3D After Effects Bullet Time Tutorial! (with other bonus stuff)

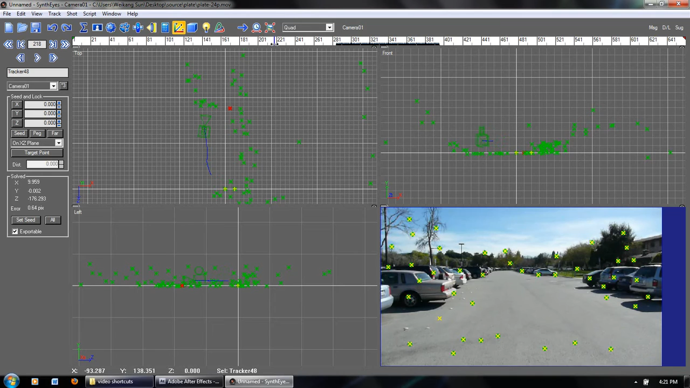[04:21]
and as I move the camera and rotate, you can see the camera motion is replicated exactly by the virtual camera here. And that's great. So now when we export to After Effects, the program will exactly know which way is X, Y, and Z. So we can go ahead and go to File, Export, After Effects via .ma.
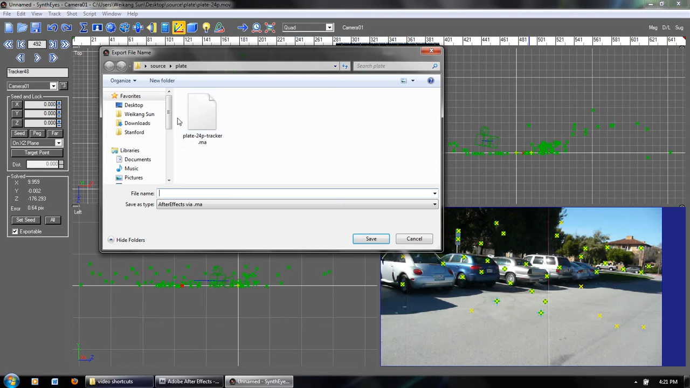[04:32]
And then we can go ahead and call this 2, save, all this is good, and press OK.